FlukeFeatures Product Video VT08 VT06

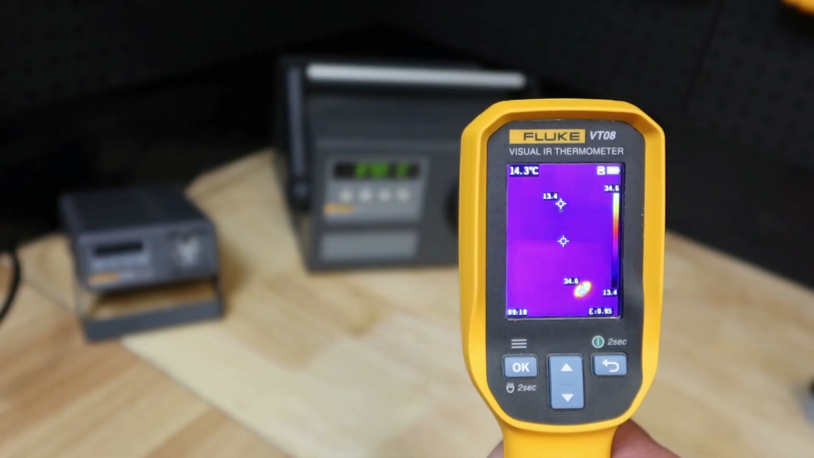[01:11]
On screen: spot 14.3°C
Both units also have adjustable emissivity
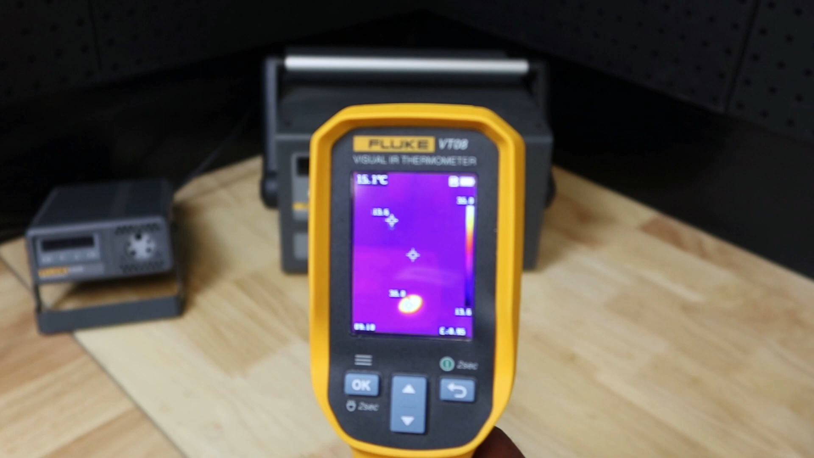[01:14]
allowing for accurate temperature measurements on any material. With the VT08 model, Fluke has allowed the user to dip their toes in thermal